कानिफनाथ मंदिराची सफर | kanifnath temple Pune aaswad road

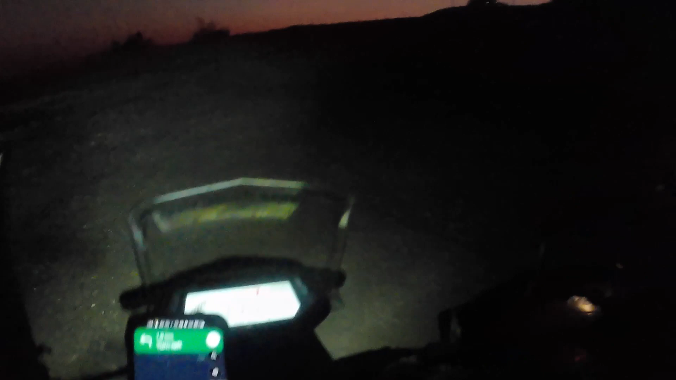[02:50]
એતે આટા હસકેલાએ કે આપલેયાલા સૂર્યો દોઈ જો આહે તો કાનીપનાતા છા પઠારા વરુન જ પાહીચા આની  જો ચુકુને યા સાટી ચાલીલીએ ધળપડ આની હા ઓફ્રોડ ટ્રાક જચા વર્તી આપણ ગાડી ભરદાવ વેગાની